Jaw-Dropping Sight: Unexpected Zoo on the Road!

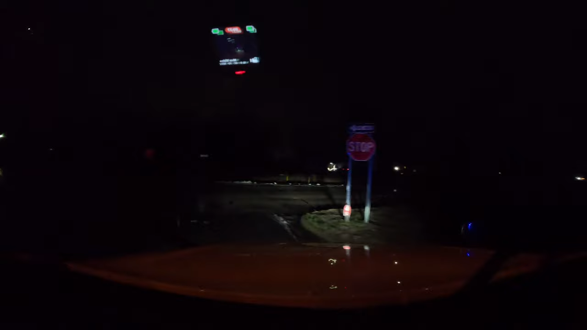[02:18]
Turn right to stay on E-Course Service Road.
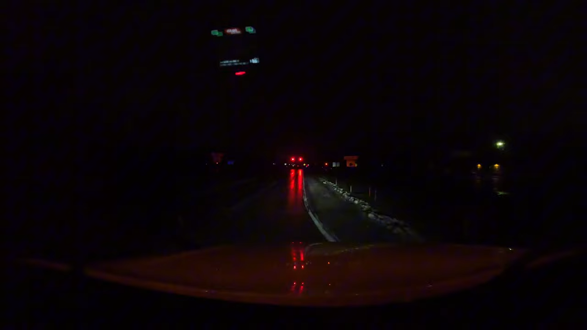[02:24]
Roadblock. Look down there. All day long since I've been driving.